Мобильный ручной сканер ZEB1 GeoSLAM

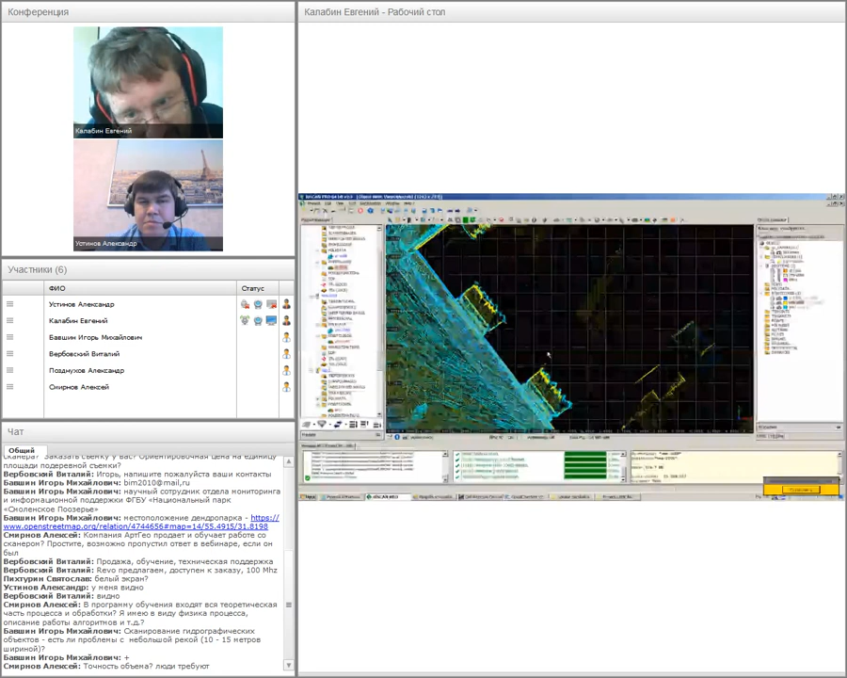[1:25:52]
Делаем срез по высоте, ну, потому что в плане здесь, в принципе, все и так будет видно. Так, где у нас тут горочки?
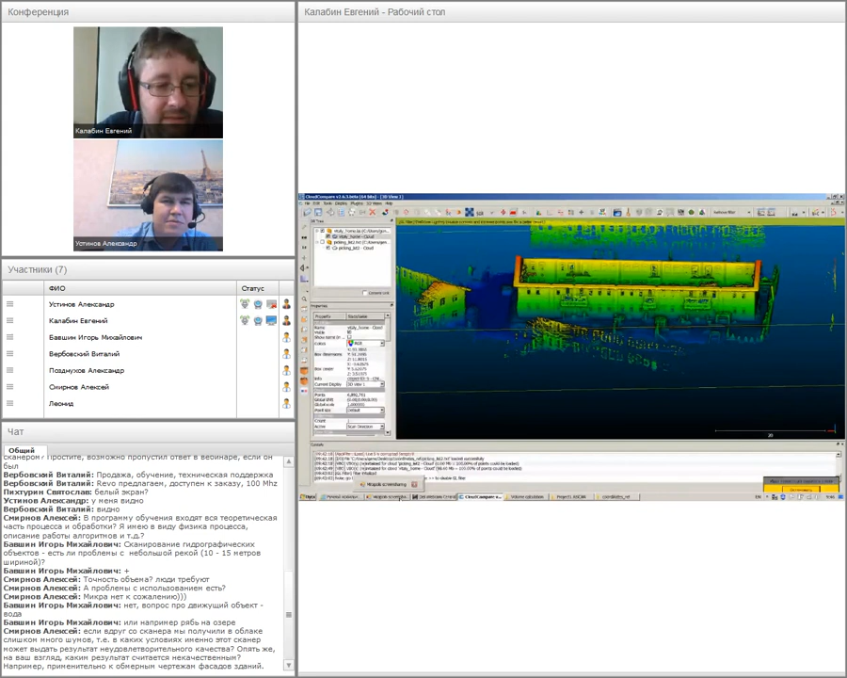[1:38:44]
То есть он универсальный прибор, но везде есть как бы небольшие ограничения какие-то логичные. То есть какие-то следы будут, дырка в облаке, как обычно. Ну, как сказать, шум какой-то. Теневая зона типа вот здесь.
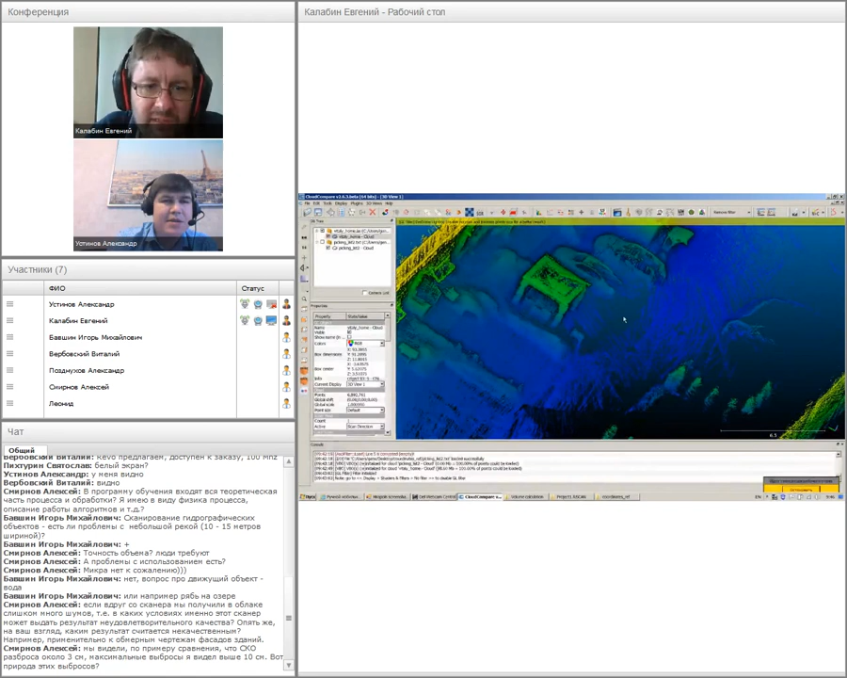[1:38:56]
Не, ну нам так иногда удается какие-то отражения получать, даже поверхность.
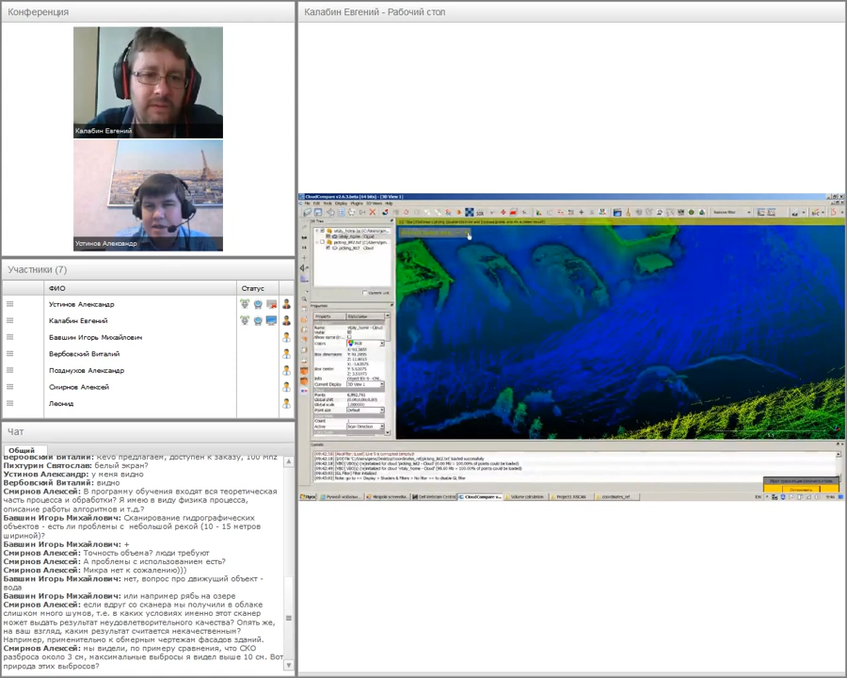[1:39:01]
Ну да, да, да, да, В любом случае плотность точек там будет, конечно, гораздо меньше, нежели на физических, на твердых объектах.
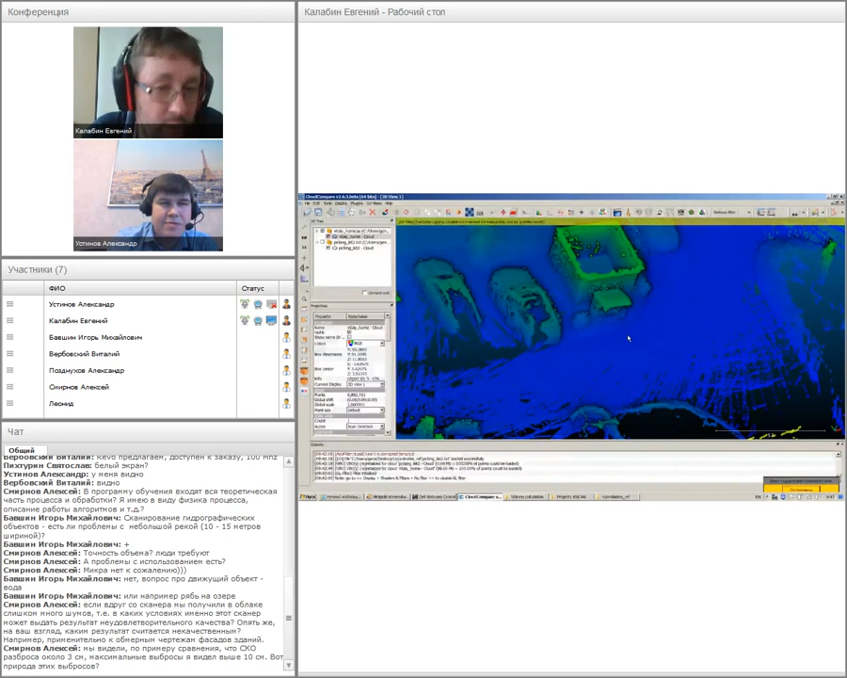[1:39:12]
Ну, скажем так, водная поверхность это не та поверхность, которой надо сканировать этим, чем сканировать. Он для этого не предназначен. Ну, наверное, я еще раз говорю, мы не пробовали, я не могу вам ответить ни да, ни нет. Вот, не пробовали, не знаем.
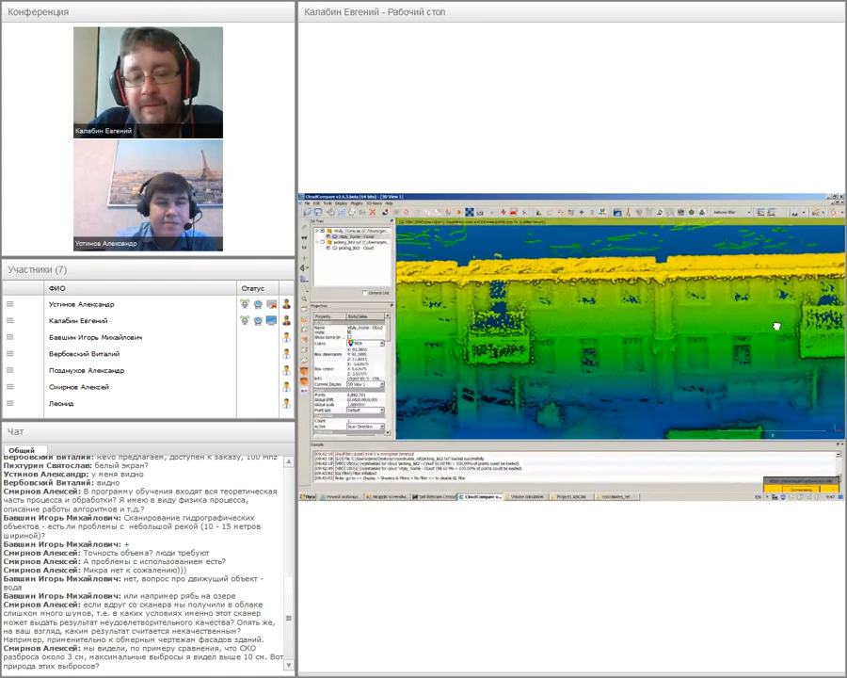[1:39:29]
зимой работает, в цехах работает, в подземных выработках работает, под снегом, ну, работает просто, просто облака становятся более, ну, скажем так, паразитные, что ли, да, много мусора, который просто чистит, ну, либо нужно будет, либо нет, это не важно. Вот,
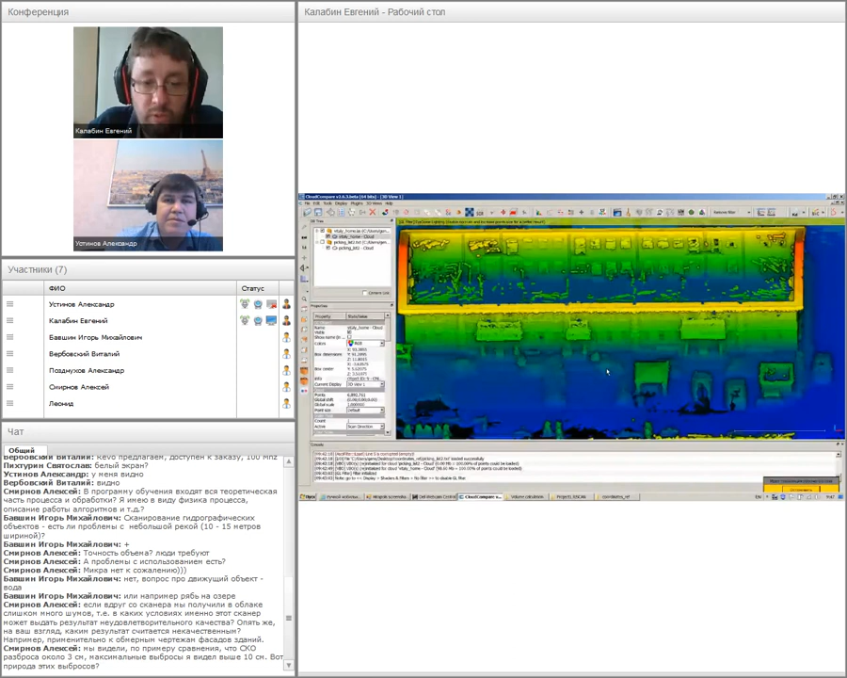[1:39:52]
но просто картинка становится менее, менее красивой, вот и все. Ну, хорошо, вот Алексей сформулировал,
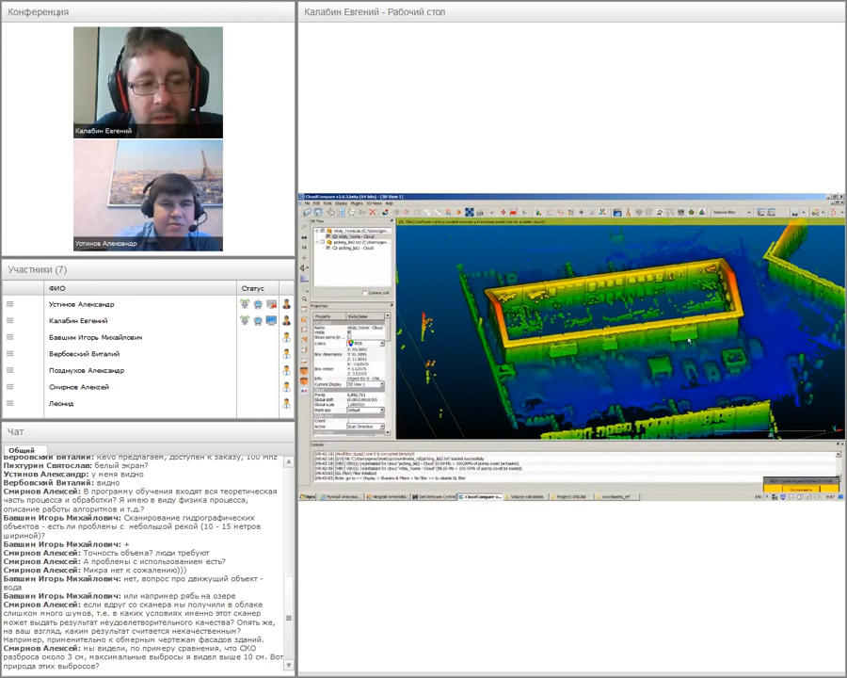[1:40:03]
если вдруг со сканером мы получили в облаке слишком много шума, в каких условиях именно этот сканер может выдать результат неудовлетворительного качества, и опять же, на ваш взгляд, каким результат, какой результат считается некачественным, например, применительно, к обмерным чертежам фасадным зданиям.